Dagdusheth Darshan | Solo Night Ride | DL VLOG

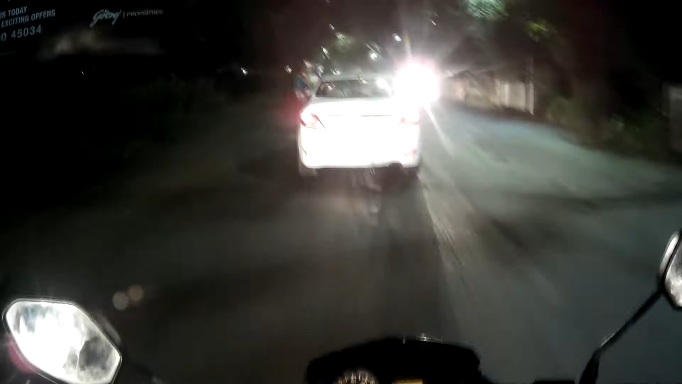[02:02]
अब देख पा रहे हो दोस्तों, खड्डे पे खड्डे, कैसे गाड़ी निकल रहा हूँ मुझे ही पता है। प्राइम एरिया में ये पे खड्डे खड्डे खड्डे,
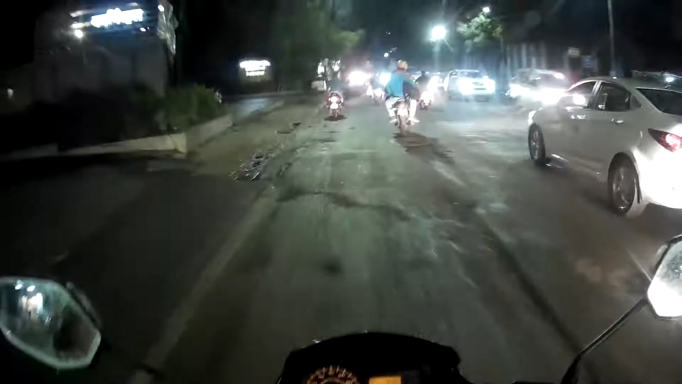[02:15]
बाय गॉड की कसम इतने खड्डे।
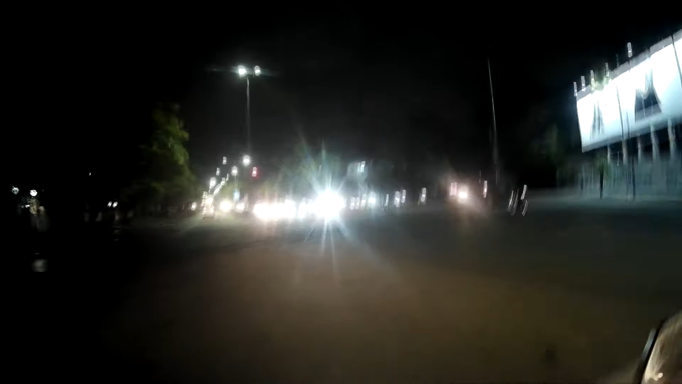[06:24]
क्या है ये सीन भाई साहब, जैसा कि आप देख सकते हैं अभी मैं पहुंचा हूँ ब्लू डायमंड होटल के। आप सिग्नल सिग्नल चलो
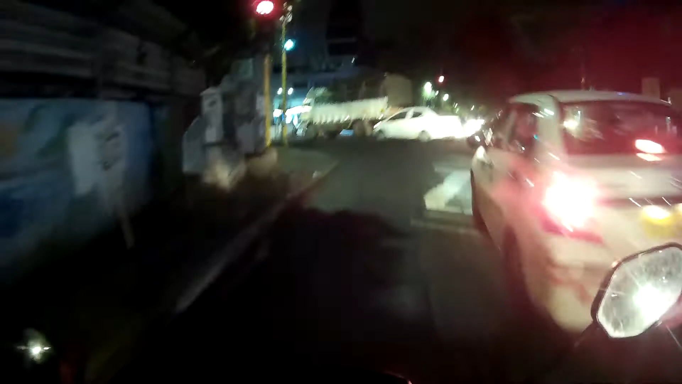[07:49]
ये मेट्रो का काम चल रहा है ऊपर, जो कि मेरे पिछले के पिछले साल के वीडियो में आई डोंट नो, हाँ शायद से रहेगा।
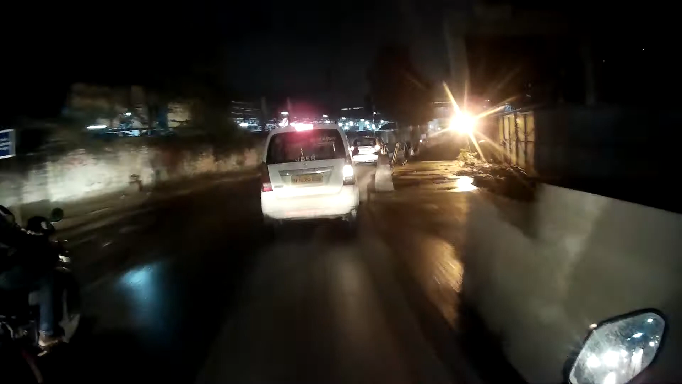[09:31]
ये वाला टर्न मुझे बहुत डरा देता है, क्योंकि ये वाला इतना शार्प मतलब काइंड ऑफ शार्प है ये, क्योंकि ऐसा इंसिडेंट मेरे साथ हुआ था।
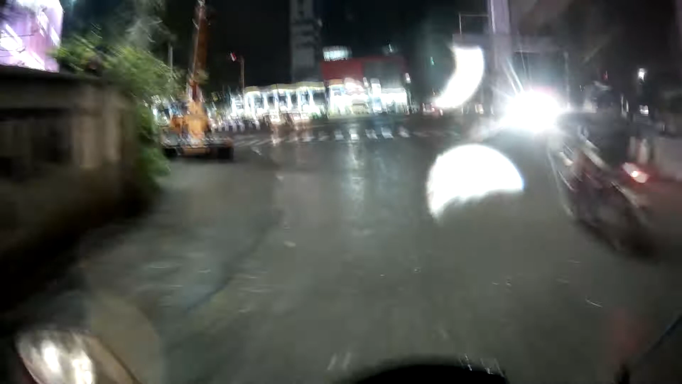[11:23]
बहुत बड़ा खड्डा था, बहुत बड़ा खड्डा था, बहुत बड़ा।
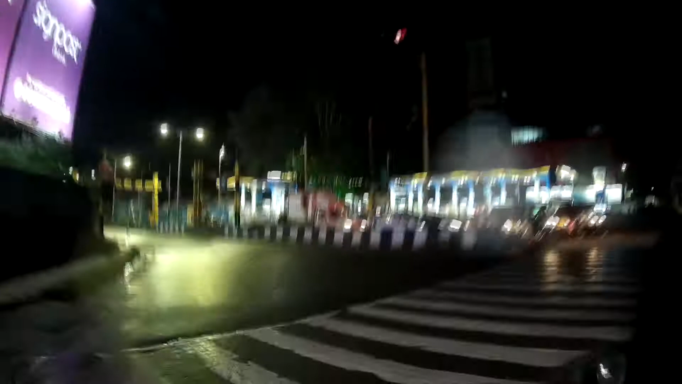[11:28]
तो अपने को जाना है लेफ्ट, और वहाँ पे सीधा जाओगे तो शिवाजी नगर। ओके
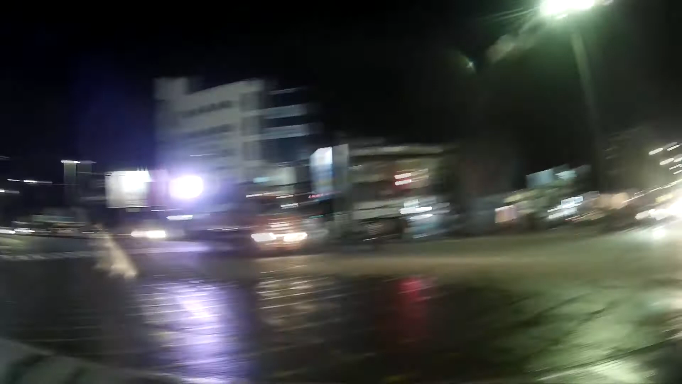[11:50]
ये इनविटेशन बहुत अच्छा दे रहा है मौत को, गॉड नोस क्या होगा। अरे यार यहाँ पे गणपति बैठता था, मुझे पता है अभी तक वो गणपति है सामने।
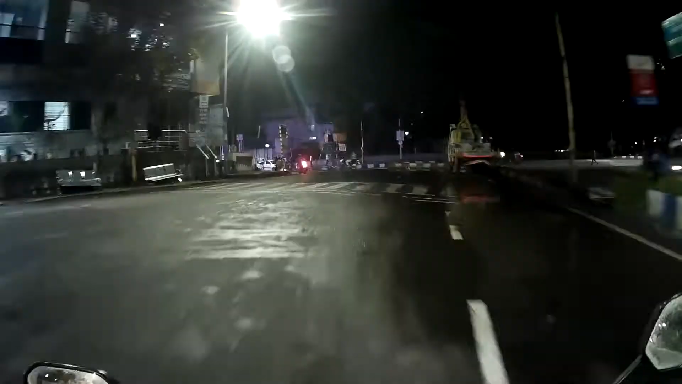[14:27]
लिफ्ट लेने के बाद अगर राइट साइड में देखोगे तो मैं पहुंच गया हूँ शनिवार वाड़ा।
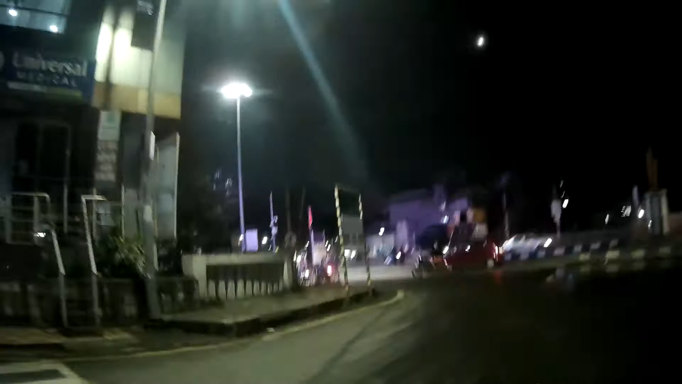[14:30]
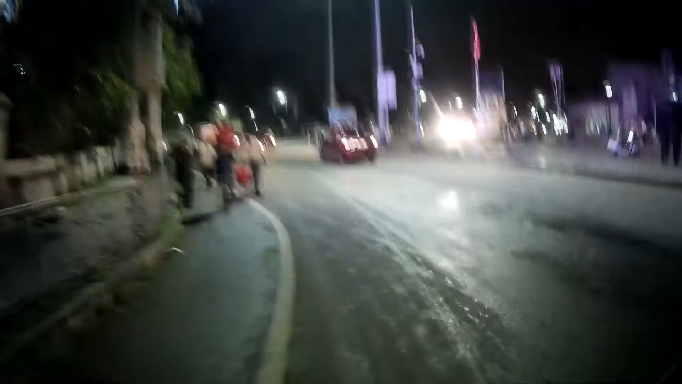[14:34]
और आपको बता दो दोस्तों,
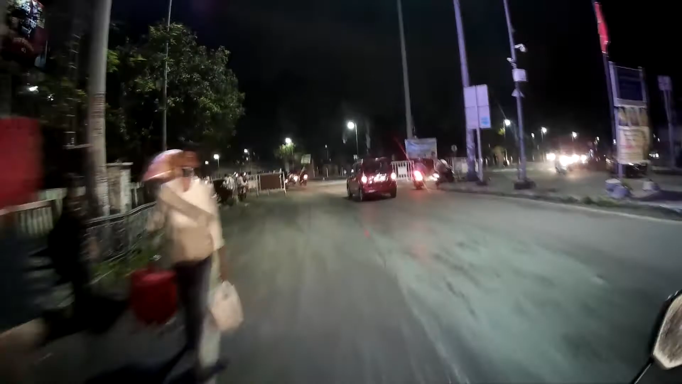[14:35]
हर साल यहाँ पे बहुत सारी गर्दी रहती है, जिसमें यहाँ से लोग चल के वहाँ तक जाते हैं, मतलब पापा के दर्शन करने के लिए। सोचिए आप, इट्स नॉट एन इजी कि यहाँ पे इतना रश होता है। और इस रश में आप देख सकते हैं यार, अभी मैं बाइक, अभी बहुत बड़ा टास्क है मेरे लिए,
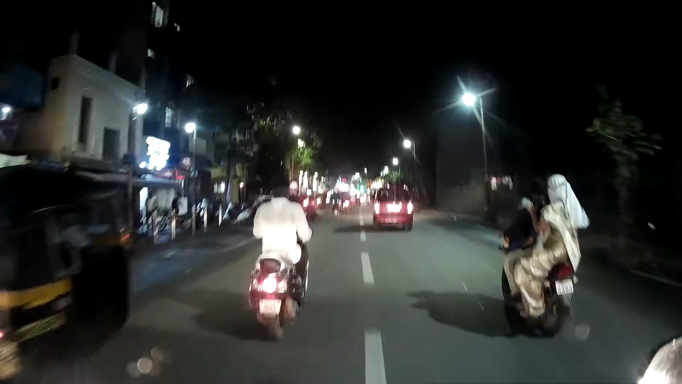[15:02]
मैं बाइक काफ़ी लगाऊँ जहाँ से मुझे पापा के दर्शन इसी करने के लिए मिलेंगे। ये ग्राम देवी कस्बा है, कस्बा गणपति, वहाँ पे गणपति है, मूर्ति घर पर।
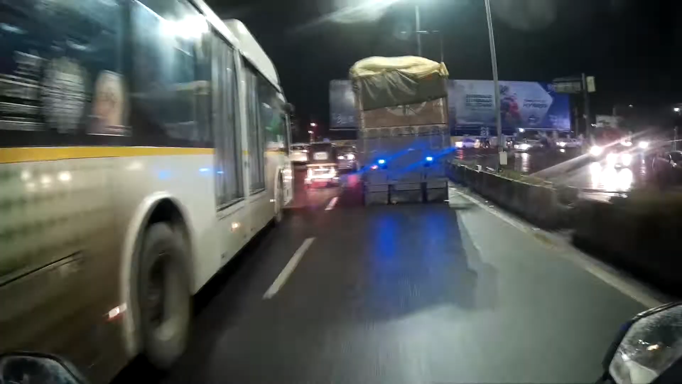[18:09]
अभी जाना है मुझे लेफ्ट, ये भैया रुकाएंगे मुझे।
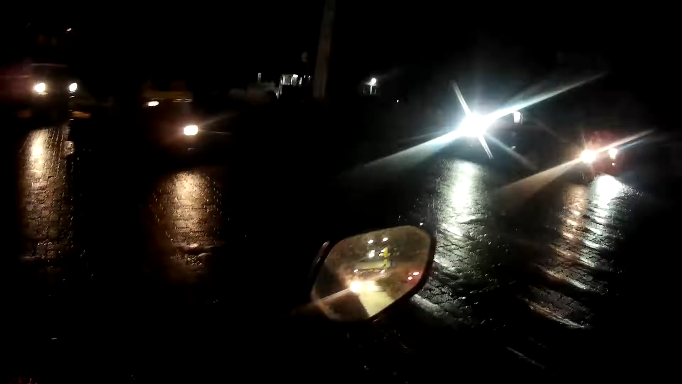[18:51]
बहुत सारा कीचड़ हो गया था,
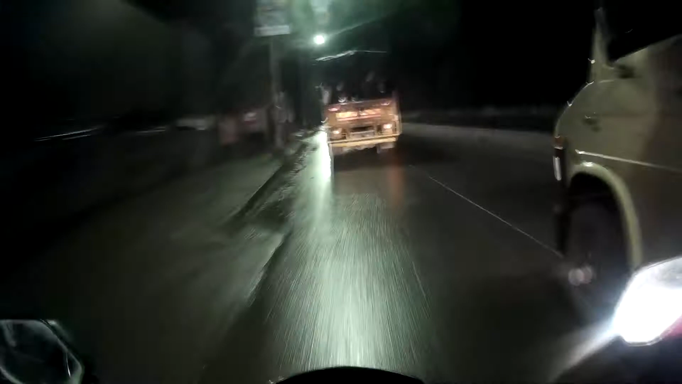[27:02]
ये रहा वेस्टर्न होटल, ये गया पीछे वेस्टर्न होटल।